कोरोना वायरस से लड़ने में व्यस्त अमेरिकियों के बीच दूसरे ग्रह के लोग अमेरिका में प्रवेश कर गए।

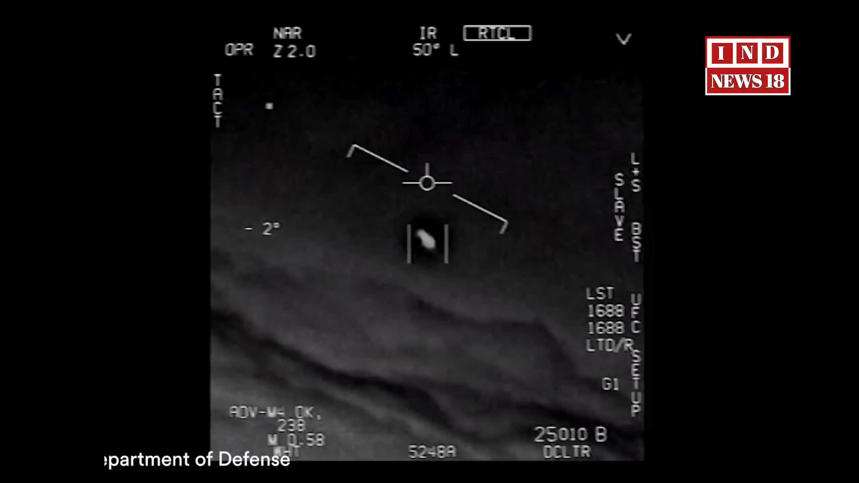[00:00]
C'mon bro. There's a whole fleet of them, look on the ASA. Oh my gosh. They're all going against the wind, the wind's a hundred and twenty miles far west. Look at that thing, dude.
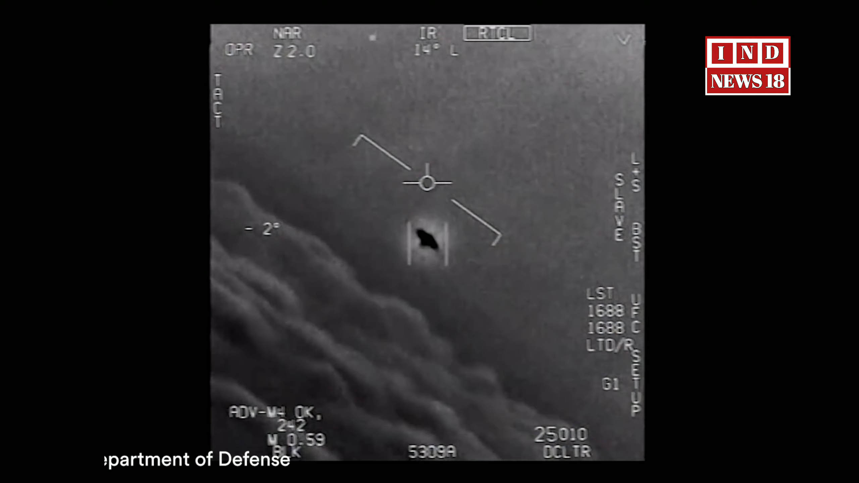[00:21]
That's not our LNS though, is it? It's not our LNS, dude. Well, if there's like... Look at that thing! It's a road... ... ...